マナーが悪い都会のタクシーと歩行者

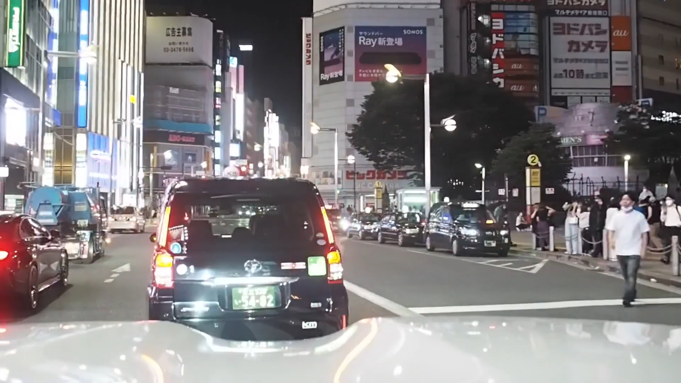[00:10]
そんな真ん中で止まるか。 この先右折専用レーンが連続します。
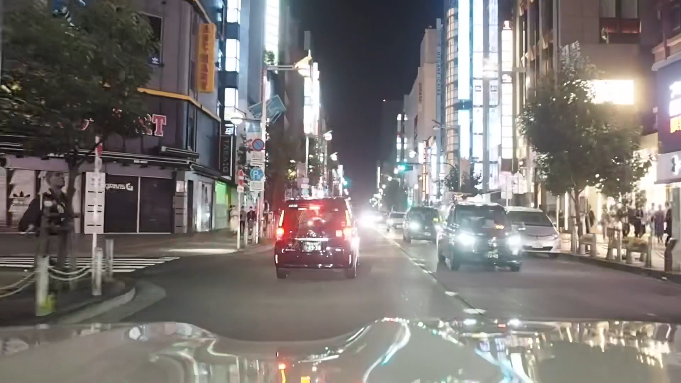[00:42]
ほらねこいつも急に止まるでしょ。本当にさ勘弁してほしいよね。